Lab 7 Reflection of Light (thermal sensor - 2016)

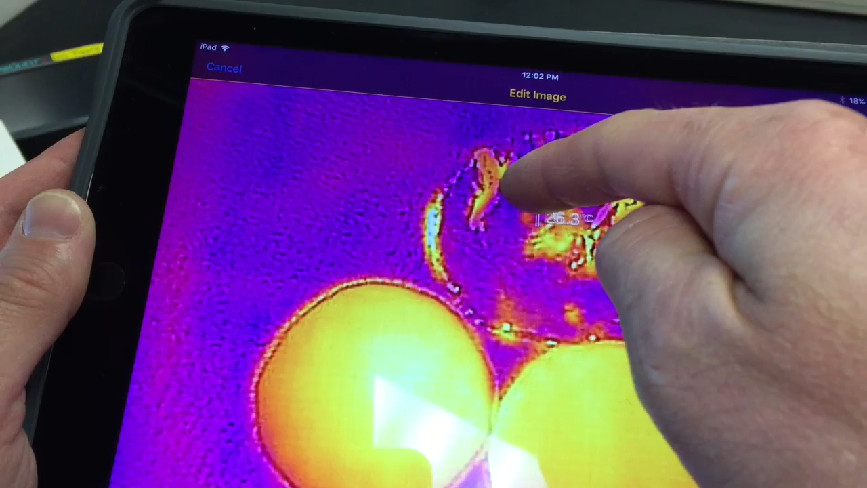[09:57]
so maybe I'll kind of just move this around and kind of eyeball what the various temperatures
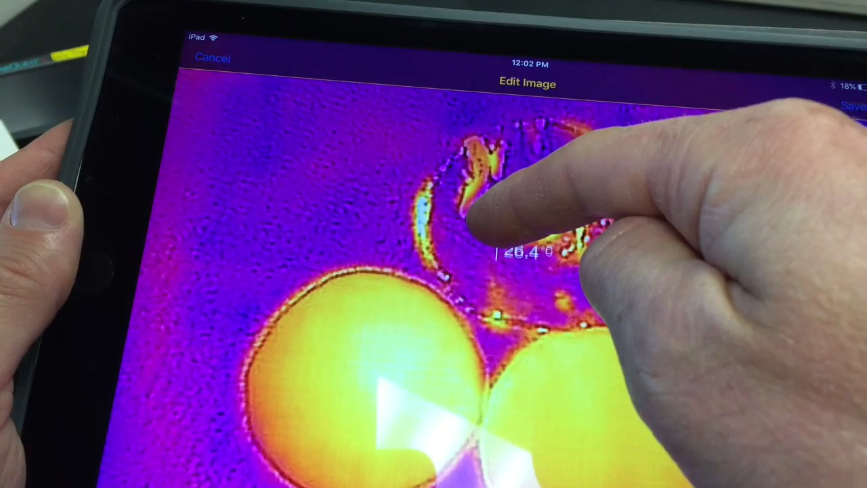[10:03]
are and maybe take an average or whatever I think is most accurate so I'm actually
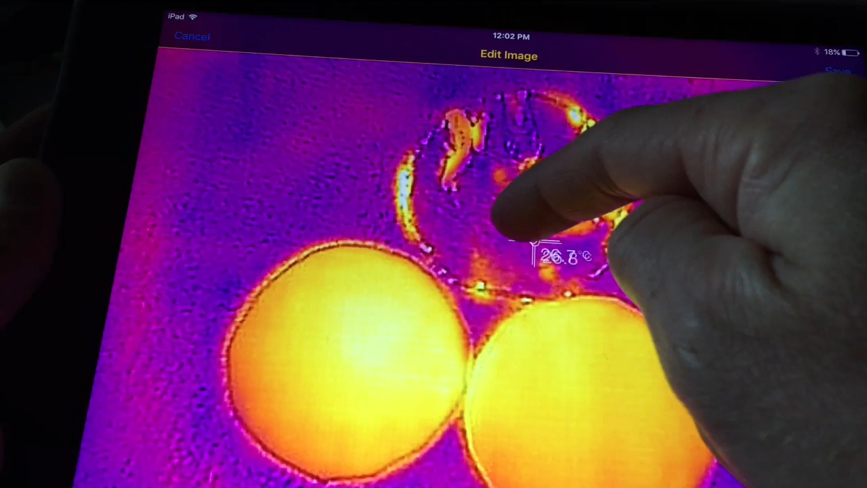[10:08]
probably gonna get maybe that darker area 26.5 so again white
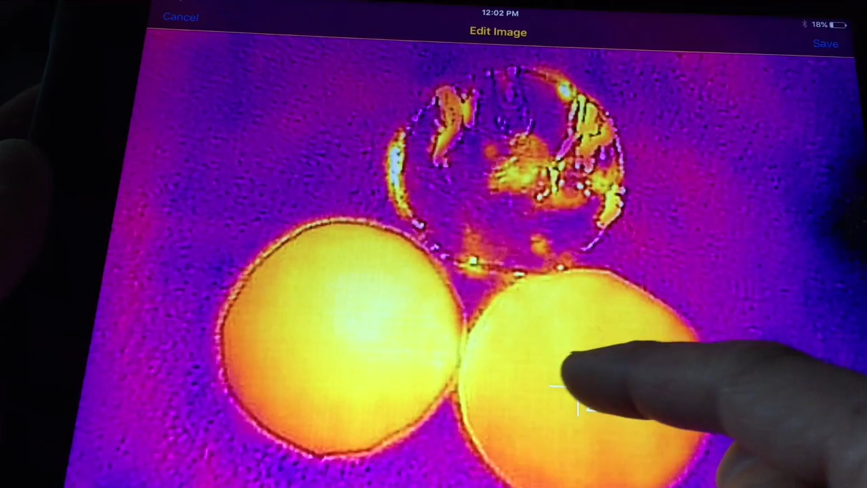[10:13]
paper black paper aluminum foil so write down those final temperatures
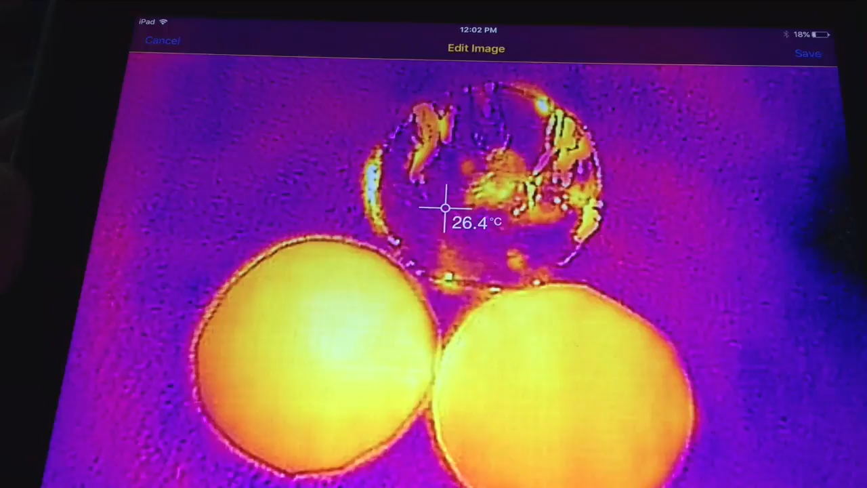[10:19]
On screen: spot 26.4°C
so you can save that image and have the temperature on
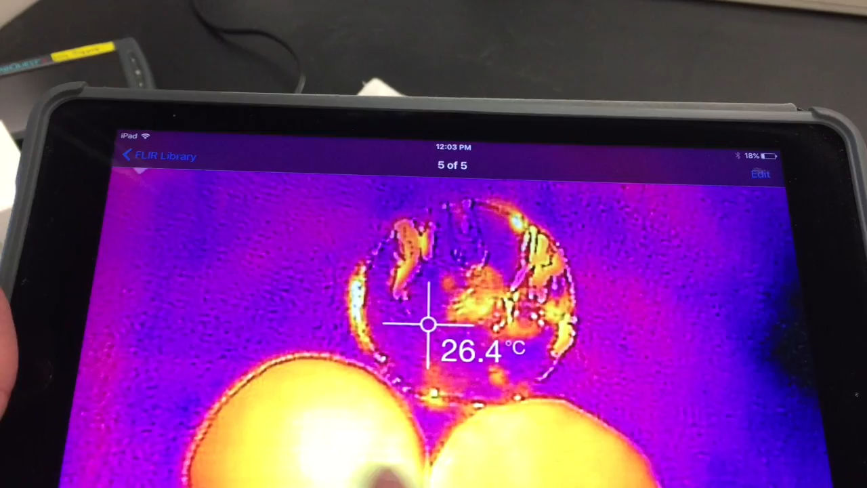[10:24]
On screen: spot 26.4°C
a different area but what would it be nice to do is it'd be nice if you sent the image whoops
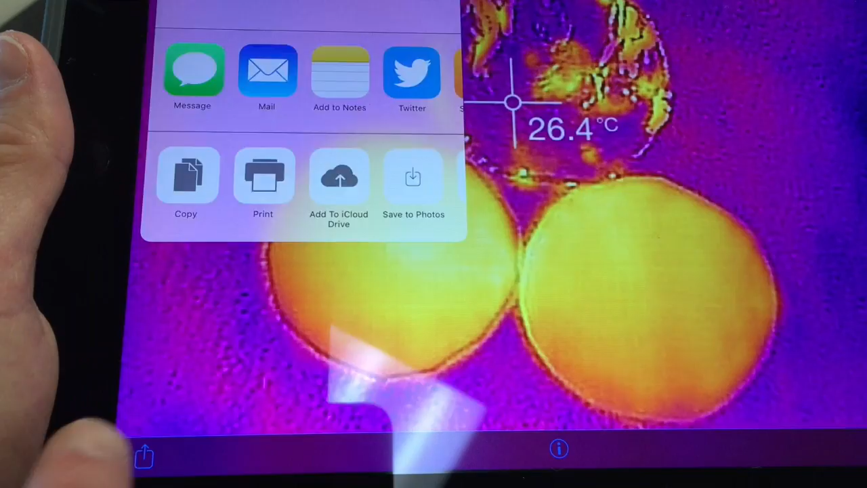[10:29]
On screen: spot 26.4°C
send the image save it to your photos
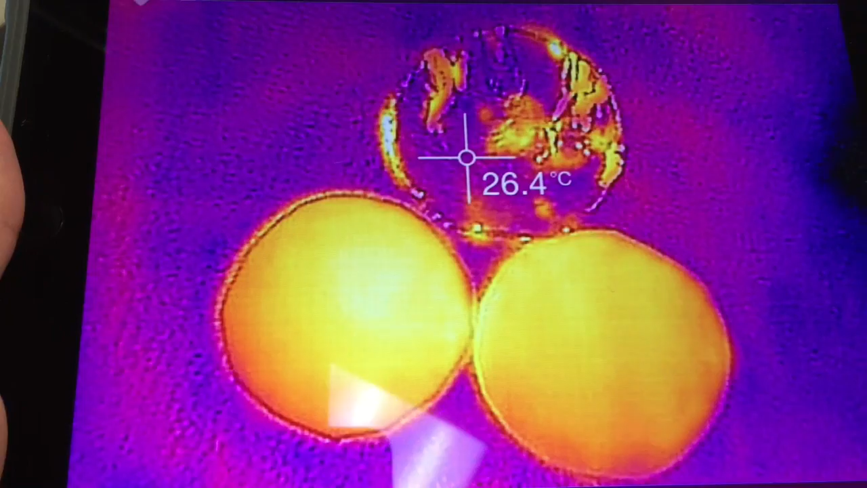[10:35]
On screen: spot 26.4°C
and you can include that on your data write-up you can share it with your lab partners too I understand that not every person in the lab